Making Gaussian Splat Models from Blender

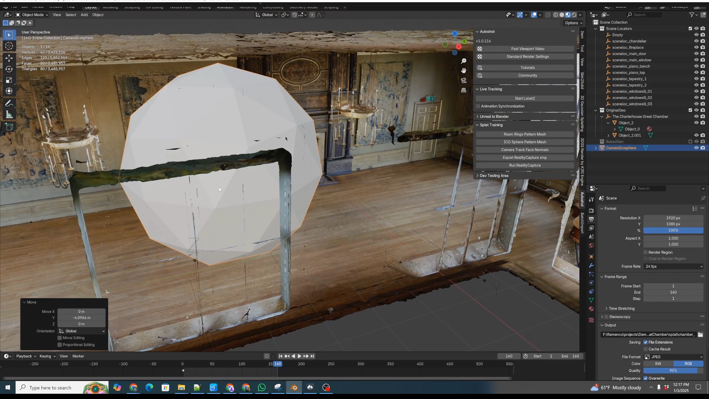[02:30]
And what we're looking for is some centralized locations so that we can avoid intersecting geometry while still getting a pretty complete coverage. And in fact, what we're also going to want to do is you'll see this scene has multiple areas in it.
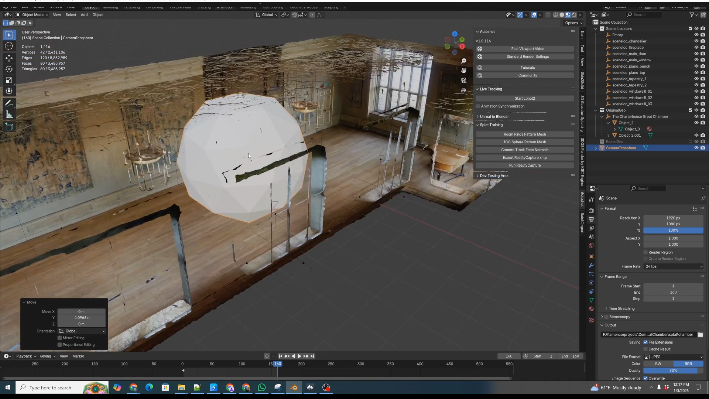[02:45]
In this case, if we generated all the cameras, there's no mesh faces anywhere over here. And we're actually going to want some of those.
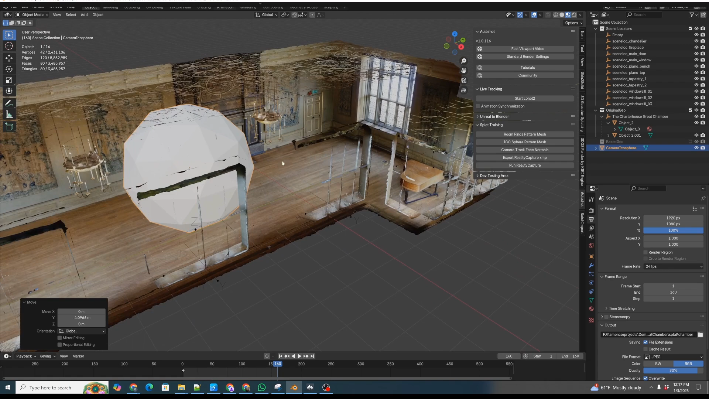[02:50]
So let's go ahead and we're going to hit Tab for edit mode.
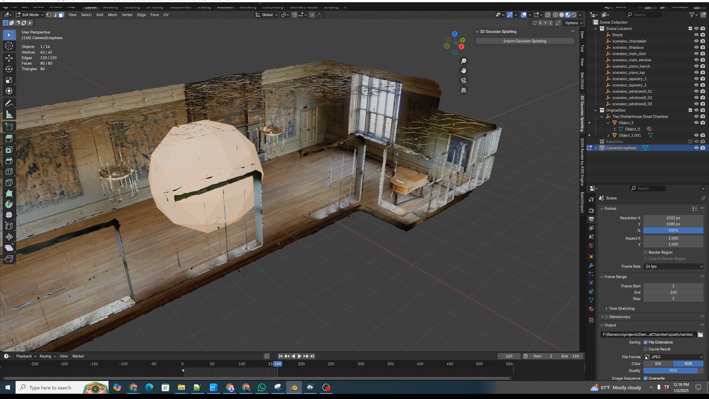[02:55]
Hit A to copy all the faces and then Shift D to duplicate. And then we're going to move our duplicated mesh over to here.
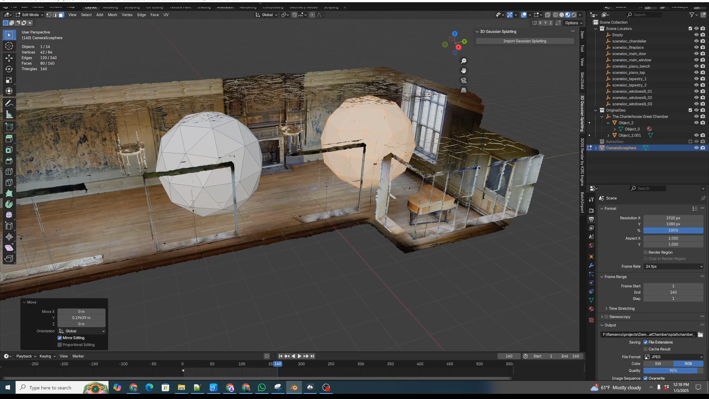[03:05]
And we'll just move it around with the usual grab commands, the usual Blender grab commands. Then if I hit Tab again, we go back out of edit mode.
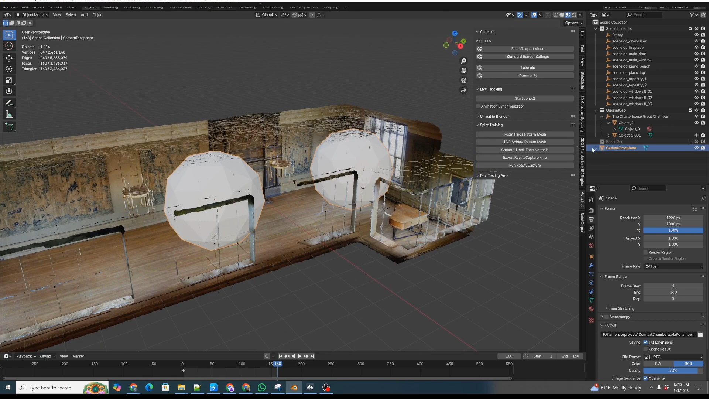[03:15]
And so you can see that I've turned our single camera icosphere into two camera icospheres that can be distributed around the range that you want to cover. And we can do three, but you get the idea. And this way we can actually have complete camera coverage in all these different areas.
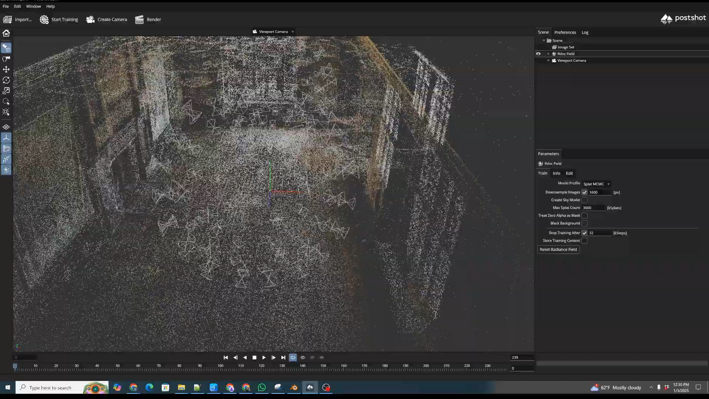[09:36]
you can see all of our camera positions from our two spheres.
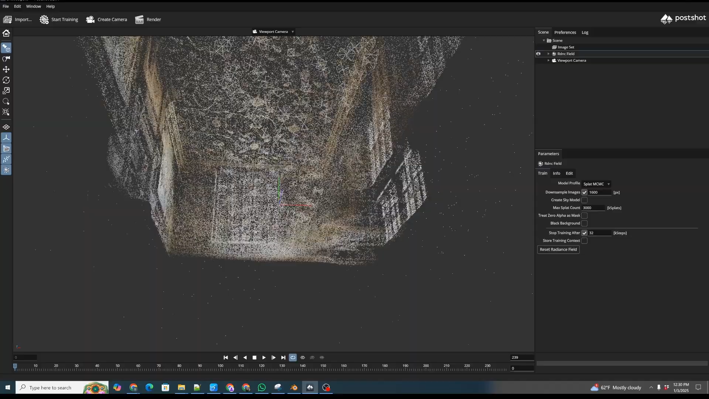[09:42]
You can see that our origin is correct. So our origin matches what we had in the original model and our camera positions also all match.
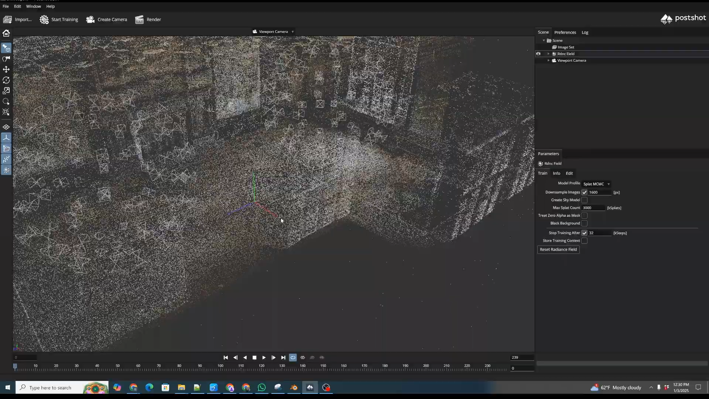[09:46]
So things are all in alignment, right?
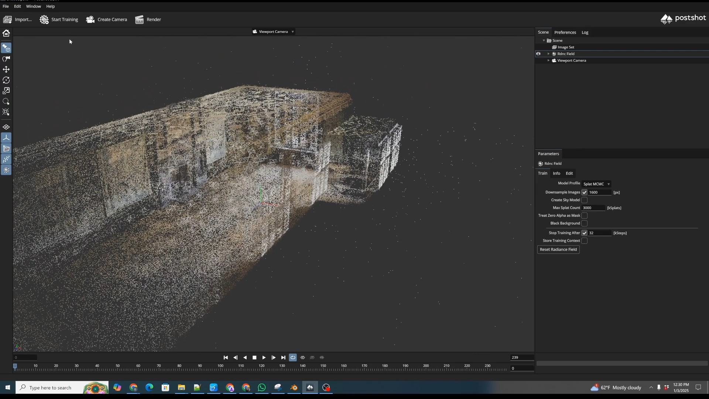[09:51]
So now we can just click start training and we can watch post-shot go to work. And what it's going to be doing is it's going to take all those images that we rendered along
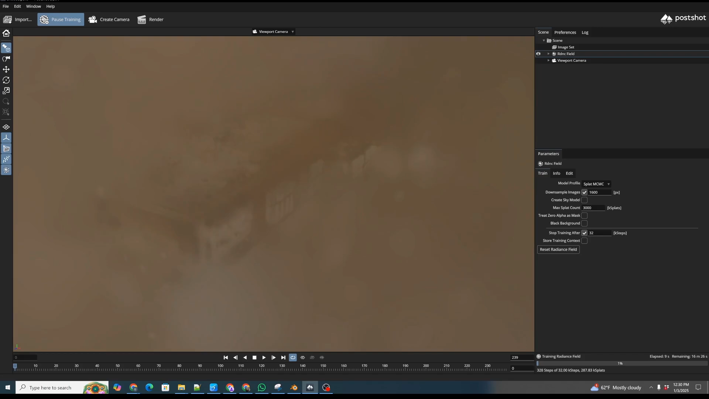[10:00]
with our sparse alignment and our camera positions from reality capture.
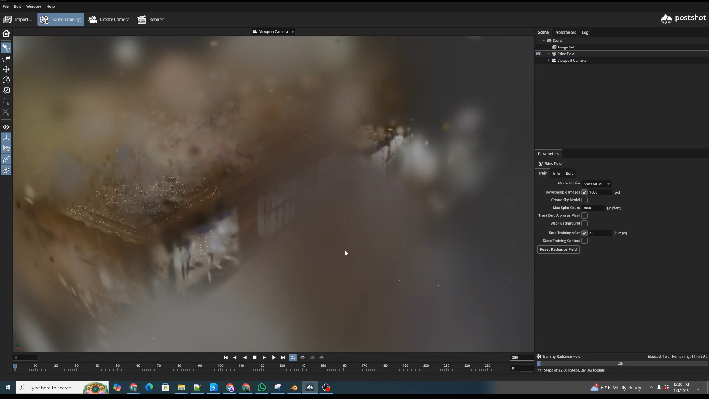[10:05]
And it's going to start generating a Gaussian splat model of the scene. Actually pretty quickly, it starts to converge.
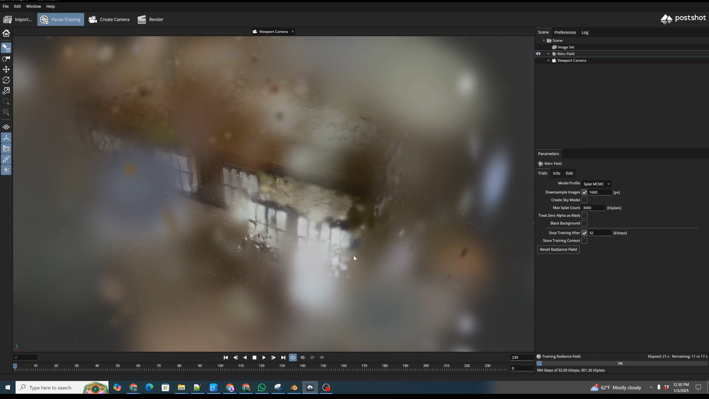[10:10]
You can see how the different pieces of geometry are going to converge here. There we go.
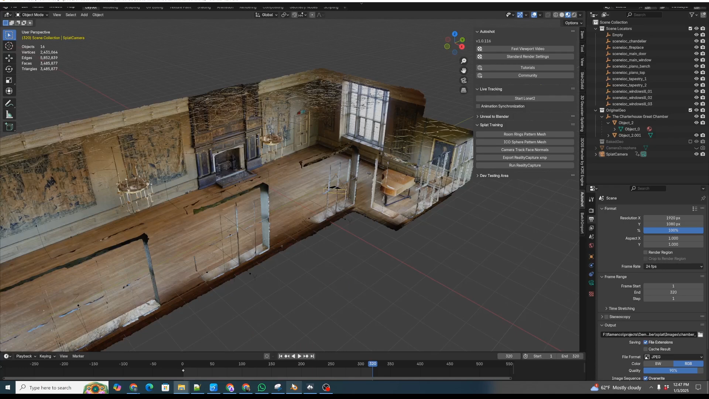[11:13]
Once again, we are going to make sure we can hit N to see our side tabs. We're going to go up to 3D Gaussian splatting. And just like we did in the earlier blender Gaussian splat intro, we're going to click import Gaussian splatting.
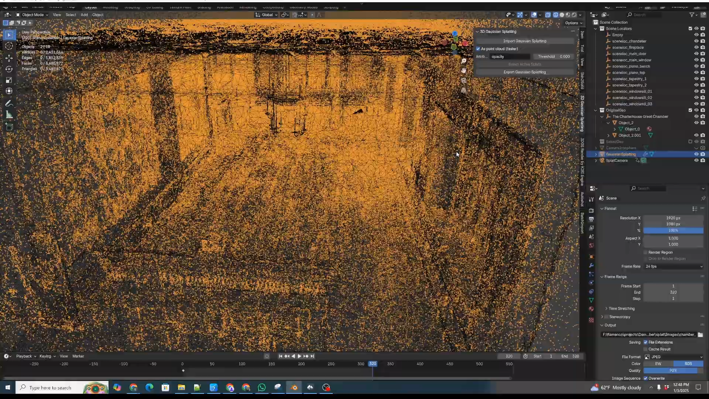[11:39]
So I'm going to go inside the scene. I'm going to switch to our material preview. So we can see our, our Gaussian splat.